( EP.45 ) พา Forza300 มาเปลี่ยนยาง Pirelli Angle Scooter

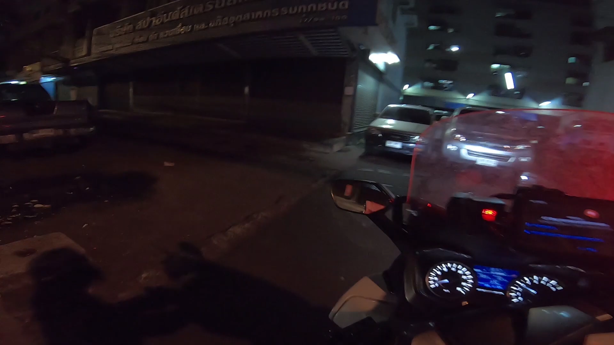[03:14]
โอเค เราเลยไปนิดนั้งมันอยู่ข้างในตรงนี้ครับ ตึกแถวปลายพีราลี่อยู่ด้านบนเลย
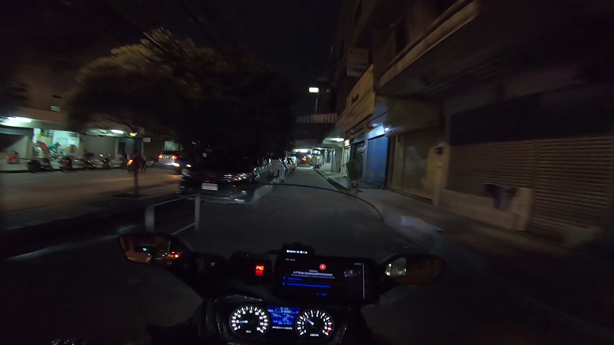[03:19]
ถึงแล้ว
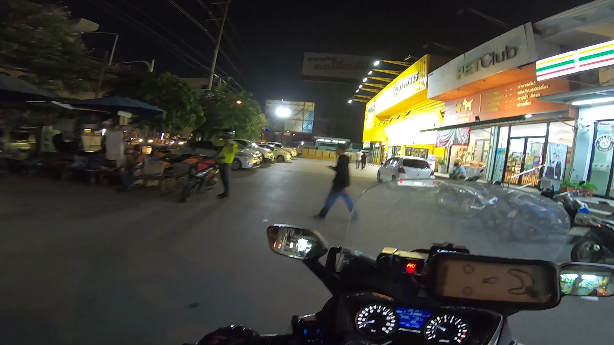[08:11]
ซึกเข้ามาจอดตรงนี้ได้เลยนะ โอเค